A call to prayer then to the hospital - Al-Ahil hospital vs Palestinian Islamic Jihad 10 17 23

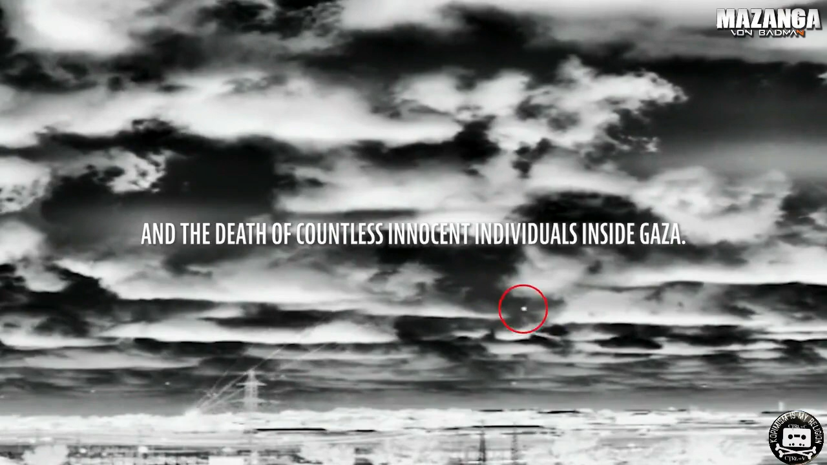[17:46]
These failed rocket launches cause mass destruction and the death of countless innocent individuals inside Gaza.